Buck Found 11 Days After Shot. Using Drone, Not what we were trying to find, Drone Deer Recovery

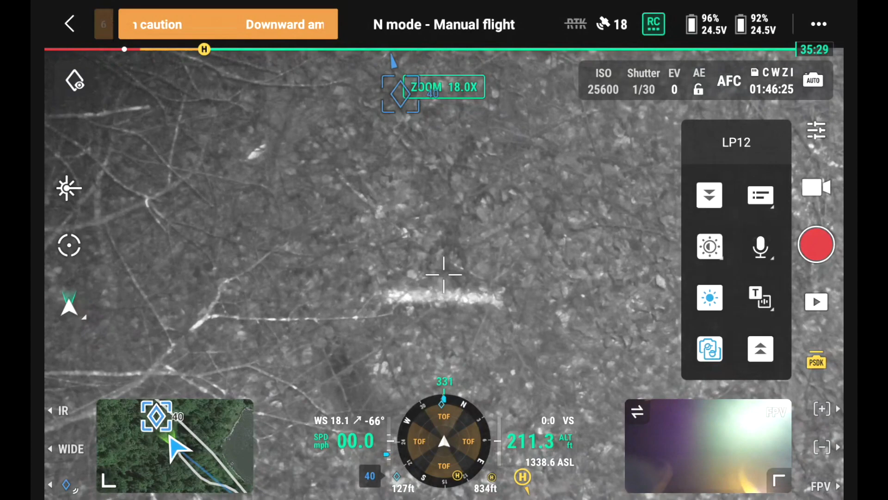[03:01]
Woo, that's a nice deer. God's at setting points. Show me your handlers. Thing's got a nice side. Do I have a... Whoa, dude. Is that good grubbing, Mike? There he is. You see how he's wagging? Oh, yeah, you hit him. I hit him.
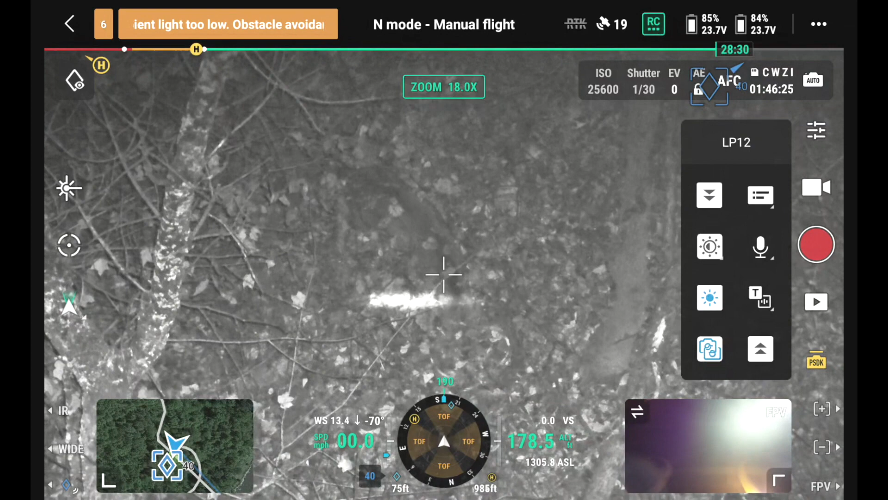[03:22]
You see that? Yep, he's gone lame. Look at that massive rack. Dude, I'm not... Now I'm looking at his leg.
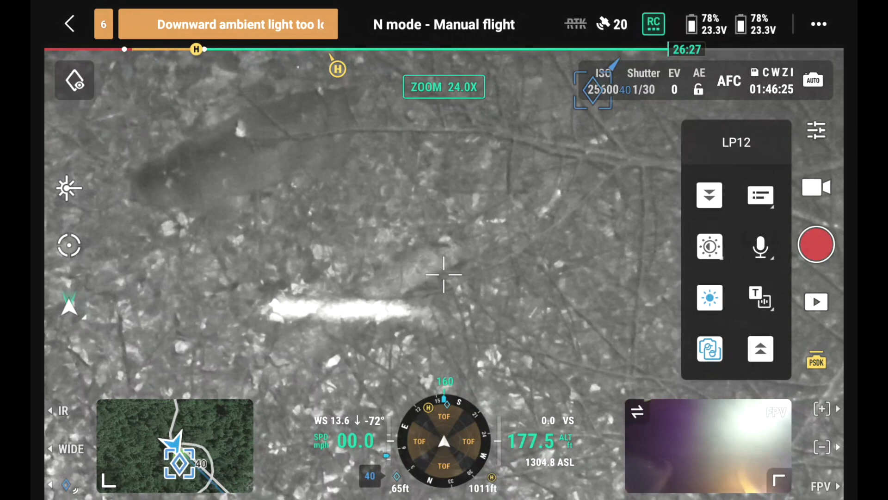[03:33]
He's not even using shoulder. Uh-uh. That's literally got to hunt him. Yep. Look at that deer.